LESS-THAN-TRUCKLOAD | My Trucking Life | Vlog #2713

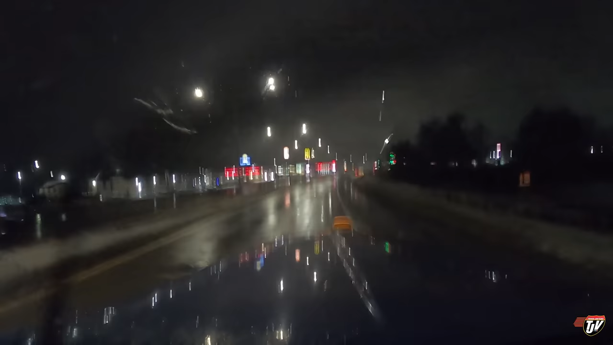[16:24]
Approaching destination in 300 meters on the right side. At your destination on the right side, find J Travel Plaza. Black River Falls. This is where I'm gonna call it a night.